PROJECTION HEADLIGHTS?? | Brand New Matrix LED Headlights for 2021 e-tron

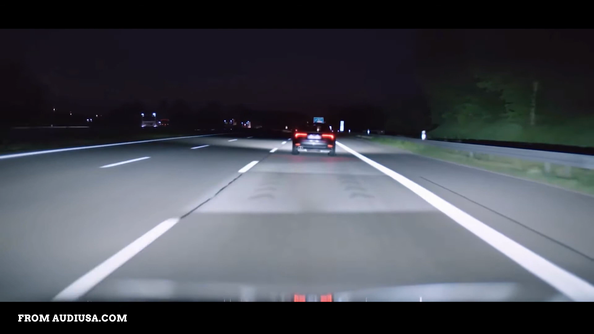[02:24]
as the lights being able to signal your turn on the road as well as always have the high beams on.